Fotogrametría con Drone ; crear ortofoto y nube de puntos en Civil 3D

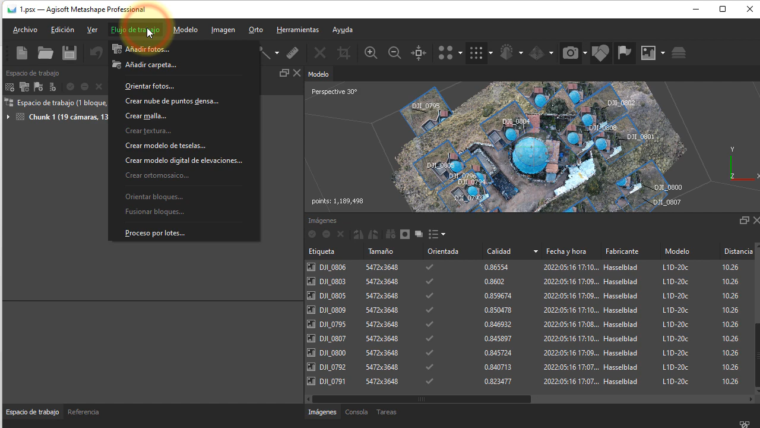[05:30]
Crear modelo digital de elevaciones. Ya lo dije acá. Acá tenemos que poner WGS 19S.